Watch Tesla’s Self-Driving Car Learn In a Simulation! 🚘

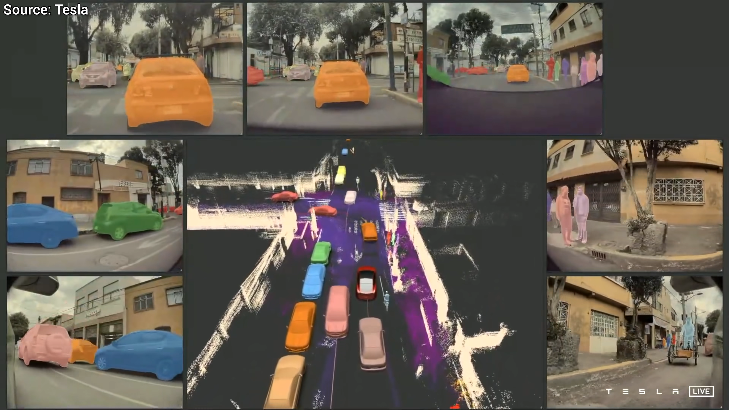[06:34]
and this makes navigation much easier. Look at those crisp, temporarily stable labelings. It has very little flickering.
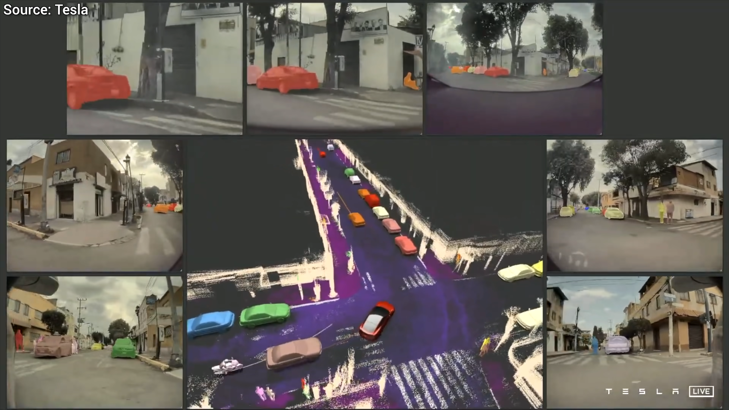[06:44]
Still not perfect by any means, but this is remarkable progress in so little time.
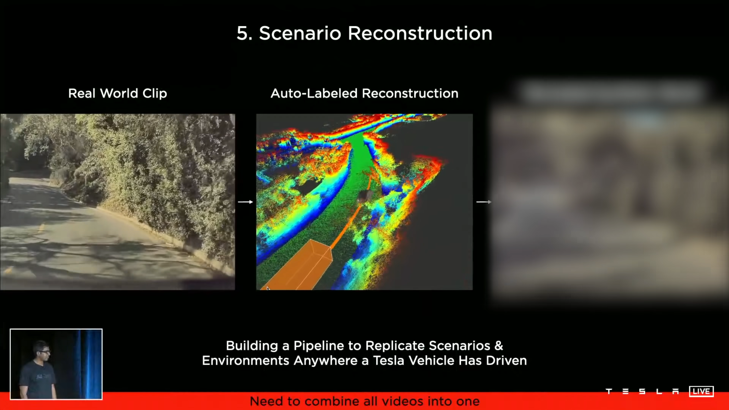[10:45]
squeeze that paper, because they went the other way around. Yes, that's right. They take video footage of a real, unexpected event where the self-driving system failed, use the automatic labeler used for the vector space view, and what do they make out of it? A video game version. Holy mother of papers! And in this video game, it is suddenly much easier to teach the algorithm safely.
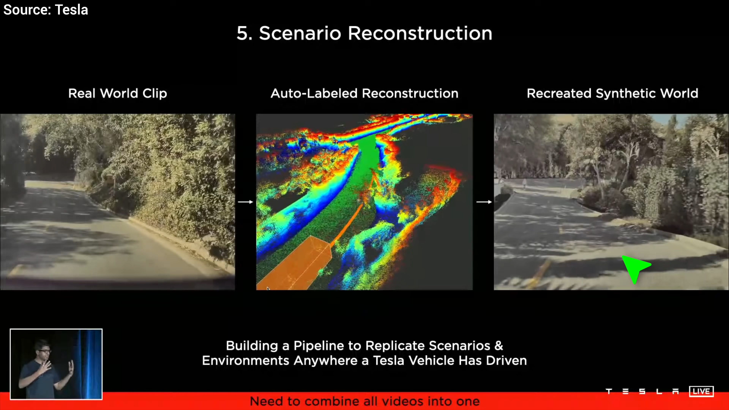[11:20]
You can also make it easier, harder, replace a car with a dog or a pack of dogs, and make many similar examples so that the AI can learn from these what-if situations as much as possible. So, there you go. Full tech transfer into a real AI system in just a year or two. So, yes, the papers you see here are for real. As real as it gets.